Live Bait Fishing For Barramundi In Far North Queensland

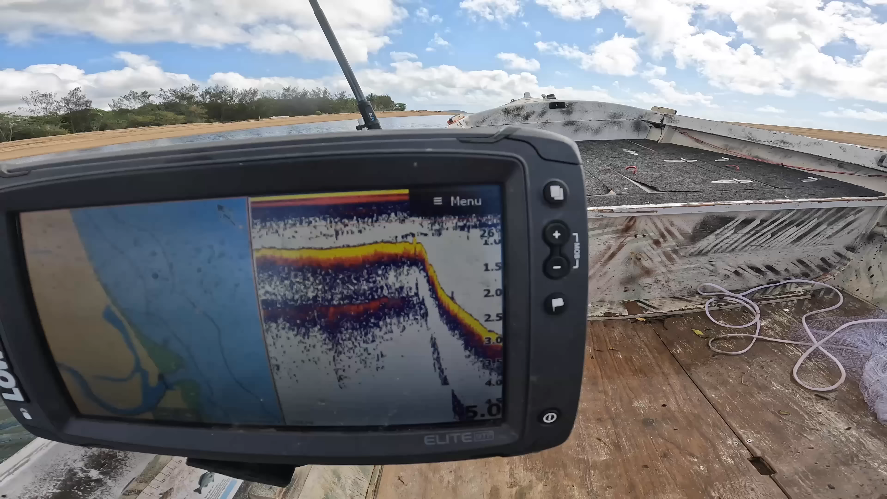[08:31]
i'm perfect look at these drops who knows what we'll get here probably a queenie or something i don't know we're just going to give it a crack look at this man a
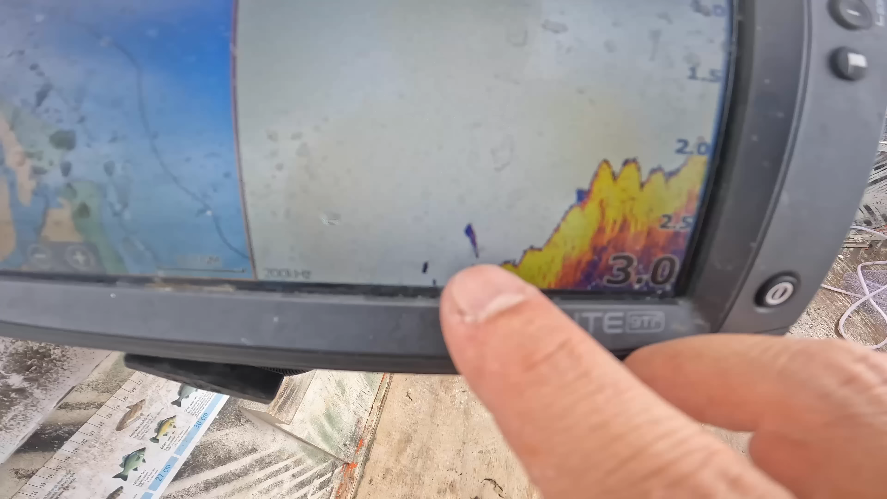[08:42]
couple of small marks there i